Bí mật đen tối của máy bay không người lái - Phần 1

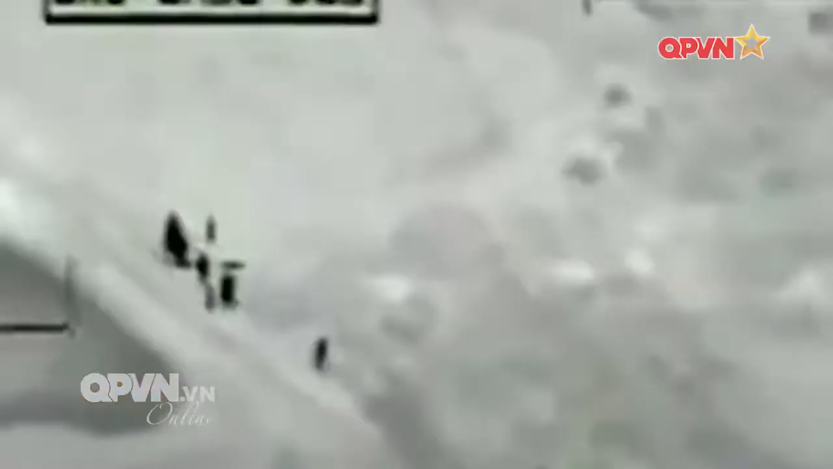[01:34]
Bạn cảm thấy do dị. Nó đây rồi.
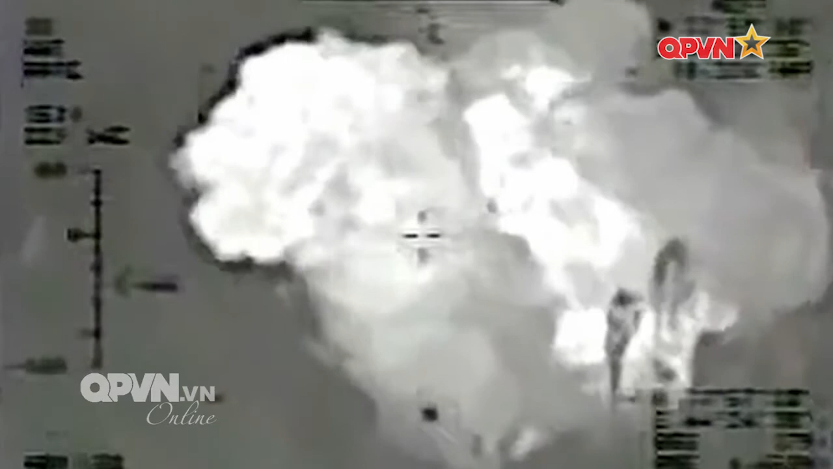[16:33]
Chúng tôi không thể đánh bom ai đó rồi bay đi.
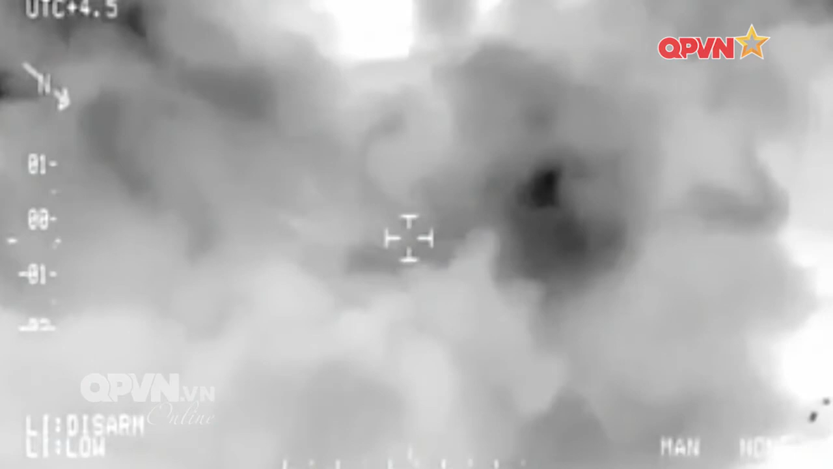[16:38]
Chúng tôi phải làm từ đầu đến cuối. Bòm nổ và chờ cho nó nguội đi một chút.
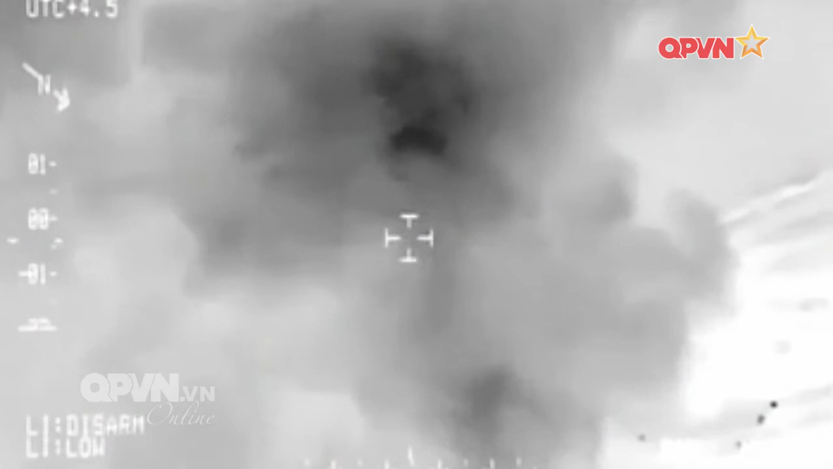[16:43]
Và sau đó bạn có thể thấy các bộ phận cơ thể. Bạn có thể xác định nó có thể là nửa thân dưới của anh ta và đó có thể là chân.
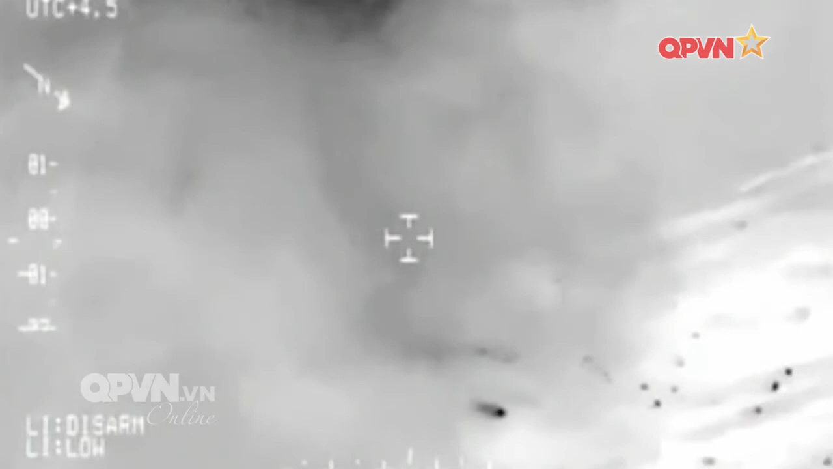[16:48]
Và đôi khi bạn sẽ nán lại để xem gia đình họ đến và mang xác đi.
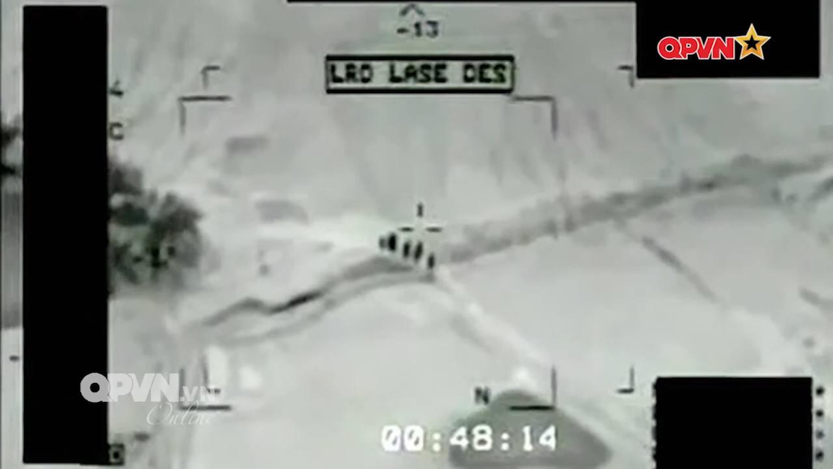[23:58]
Đây là một ví dụ hoàn hảo về việc nó sẽ trông như thế nào, không thay đổi.
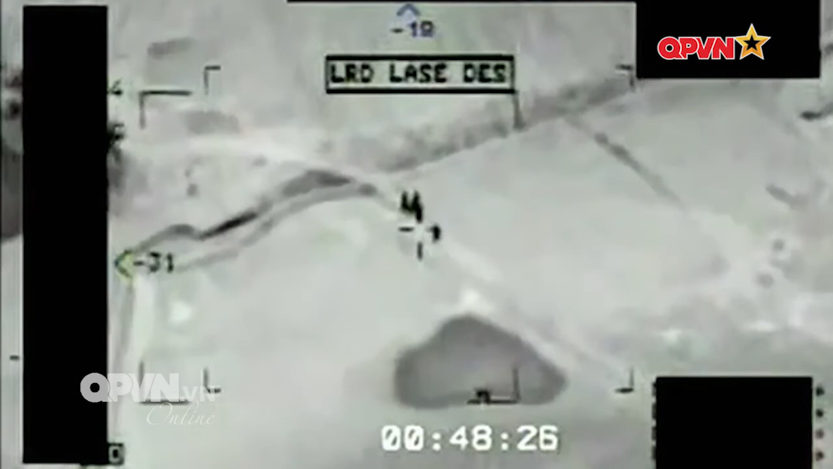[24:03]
Đây có lẽ là điều tốt nhất bạn sẽ có được vào một ngày tốt lành. Đó là lý do tại sao rất khó để đưa ra lựa chọn đó. Tôi nói có thể có ít nhất là hai đứa trẻ.
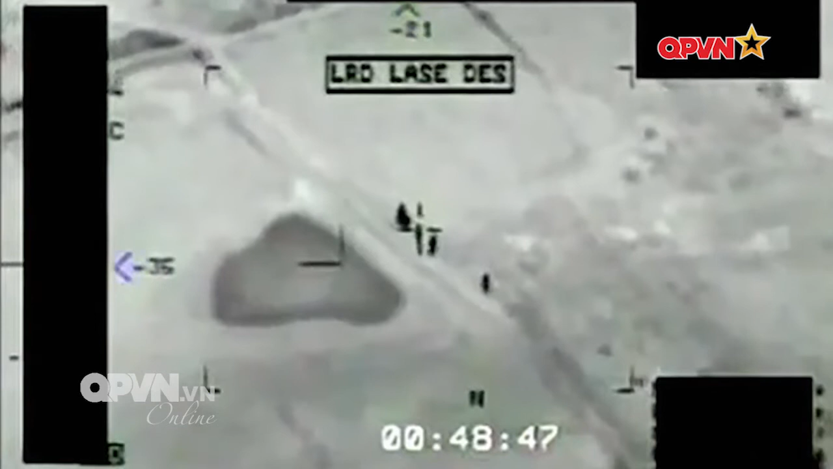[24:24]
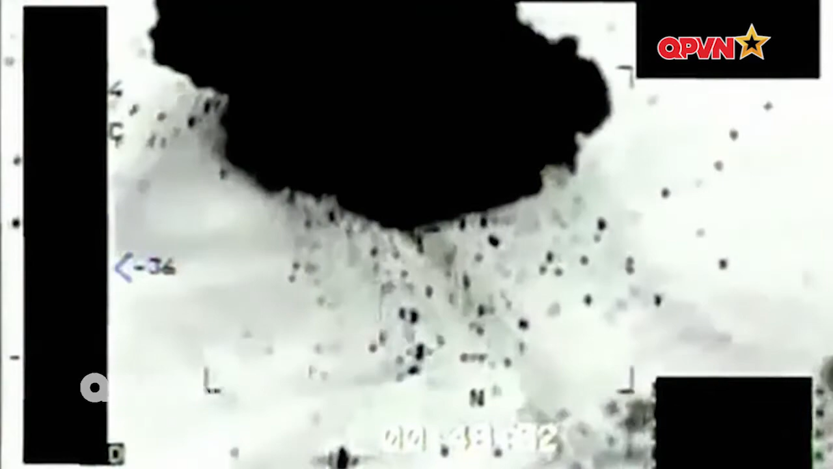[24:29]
Và rồi một trong hai bỏ chạy.